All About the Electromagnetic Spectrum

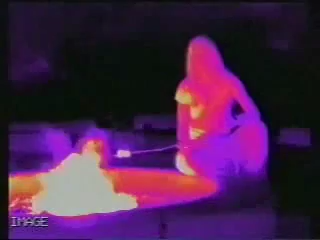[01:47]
That sort of light is called infrared light.
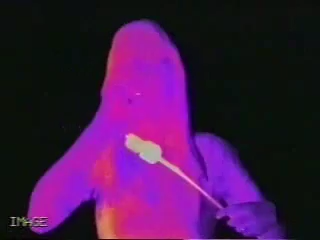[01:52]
The world sure looks a lot different in infrared light.
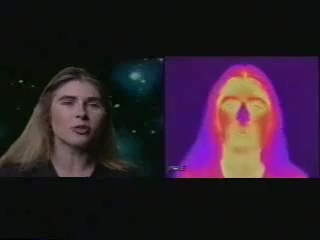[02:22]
And infrared radiation is actually a measurement of temperature. Places on my face that are cold, like my nose, appear dark in the infrared camera, because they're giving off less infrared radiation. And places that are warm, like my mouth, or the hair next to my head, are brighter, because they're warmer. You can even see my breath and my nose, if you look carefully. And this is an ice cube. And humans, of course, are not the only things that emit infrared light.
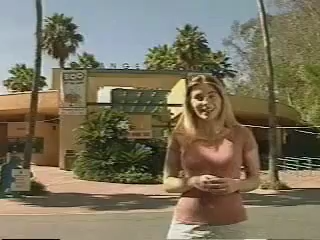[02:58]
What do you think you can learn about animals by observing them in the infrared? What about reptiles?
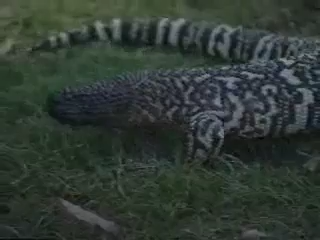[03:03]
Remember, they're cold-blooded.
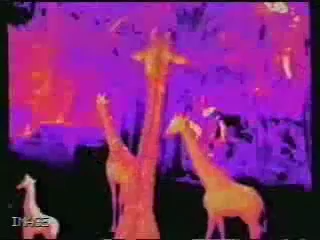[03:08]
Giraffes. Here's a Nubian ibex. What do you think horns look like in the infrared?
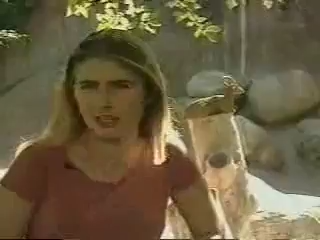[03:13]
Can you even see a gorilla in this picture?
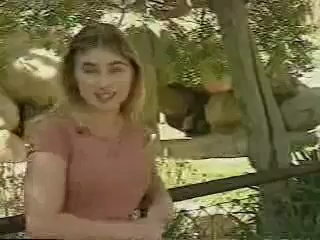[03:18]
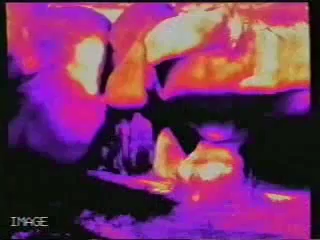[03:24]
If you look carefully, you'll notice you can still see the zebra's stripes, even in the infrared.
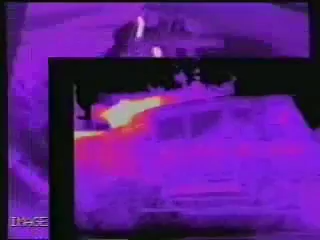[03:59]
Earthmovers with hot smokestacks. A car engine, turning on and heating up.
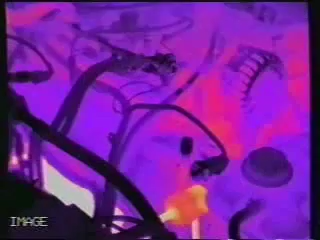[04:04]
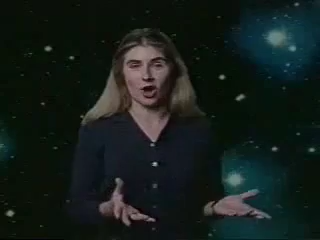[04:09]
Infrared light also has a lot of really interesting properties that visible light doesn't have. For example, it can often pass through things that block visible light completely. But just like infrared light can penetrate some things that stop visible light, it also gets stopped by some things that let visible light through. For example, here's a piece of glass.
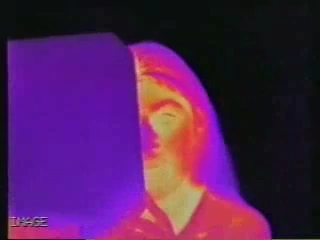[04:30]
And as you can see, none of the infrared gets through at all. If you haven't guessed, that's how the greenhouse effect works.